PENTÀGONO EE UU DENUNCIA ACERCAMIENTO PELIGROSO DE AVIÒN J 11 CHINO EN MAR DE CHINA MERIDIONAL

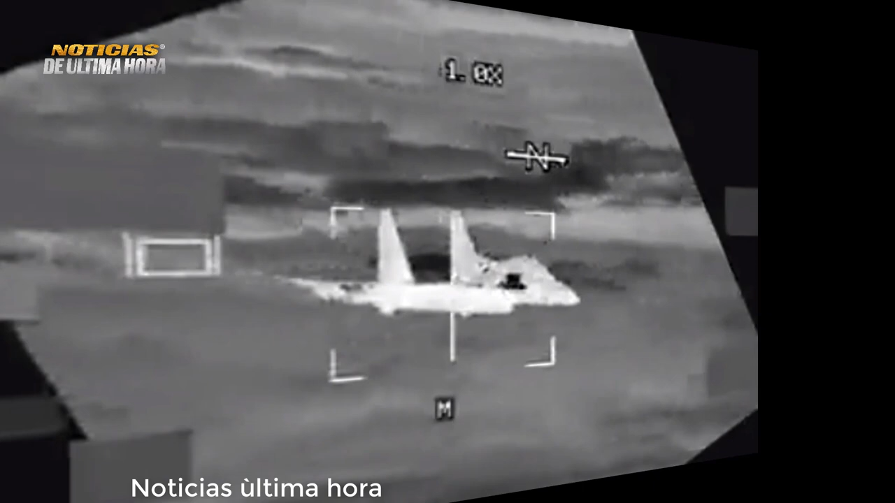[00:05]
un caza chino se habría acercado peligrosamente a un bombardero B-52 sobre el mar de China Meridional aumentando las
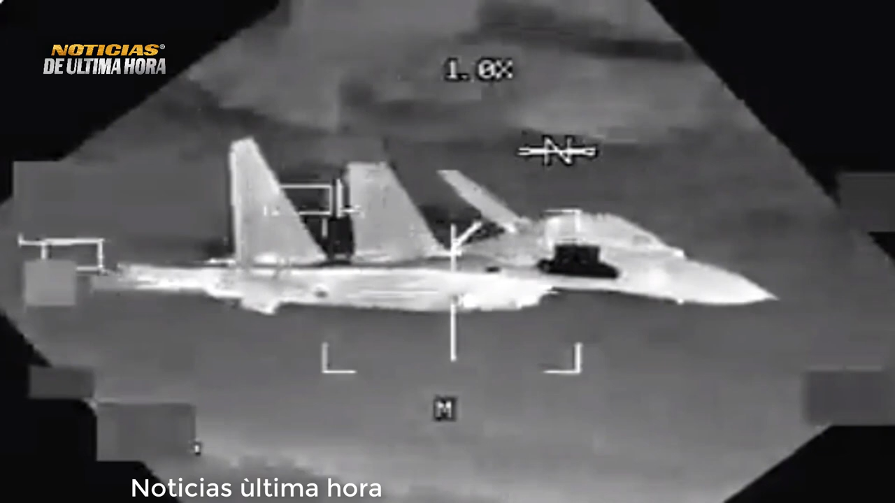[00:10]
tensiones entre los dos países que luchan por la prevalencia en la región Indo-Pacífico.
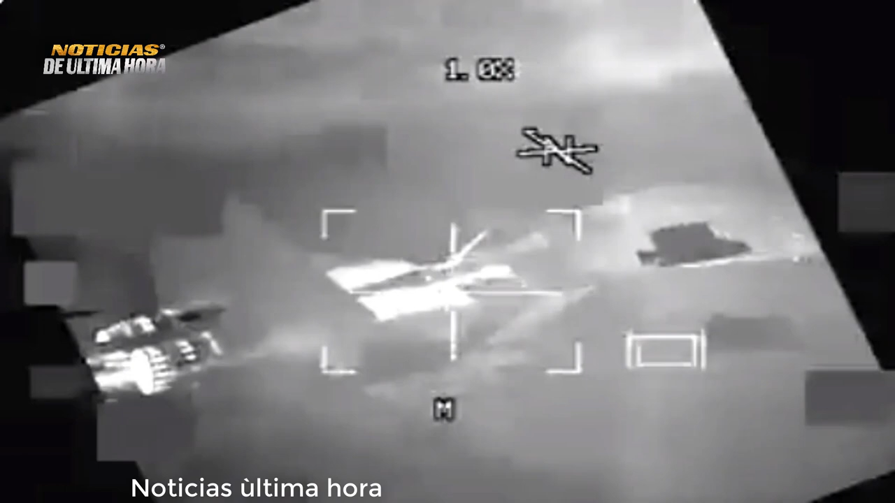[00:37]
El Comando del Indo-Pacífico de Estados Unidos publicó este jueves el video de la intercepción no profesional e insegura de un bombardero estratégico
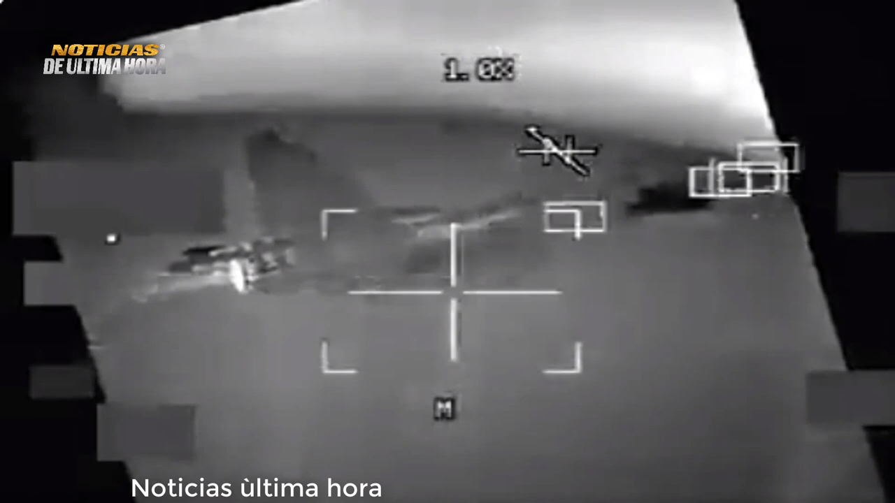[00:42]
B-52 estadounidense por un caza chino J-11. Hecho ocurrido el martes, 24 de octubre. El incidente sucedió sobre el mar de la China Meridional cuando el
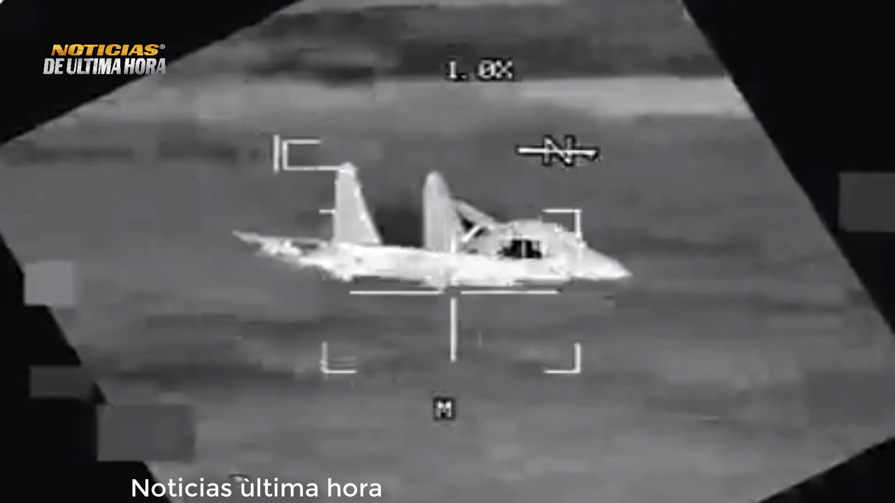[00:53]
avión norteamericano estaba llevando a cabo legalmente operaciones rutinarias en el espacio aéreo internacional.
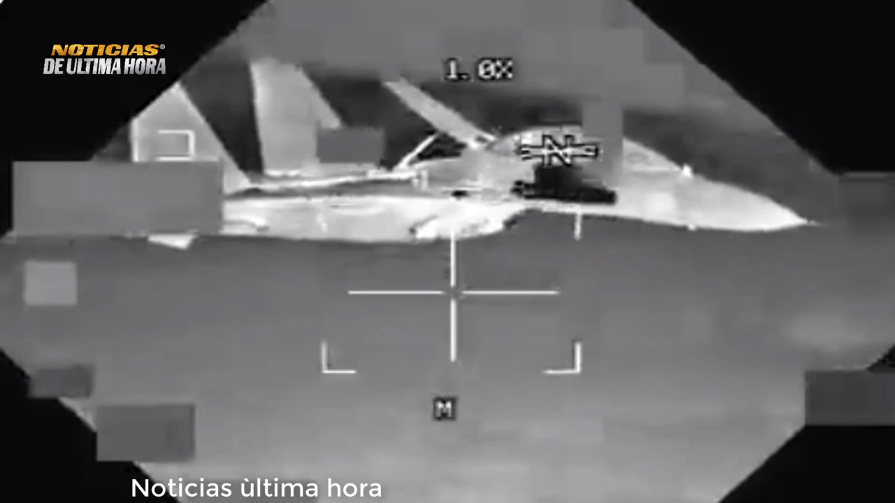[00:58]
Los militares estadounidenses denuncian que el piloto chino mostró deficientes habilidades de navegación aérea al acercarse a una velocidad excesiva e incontrolada,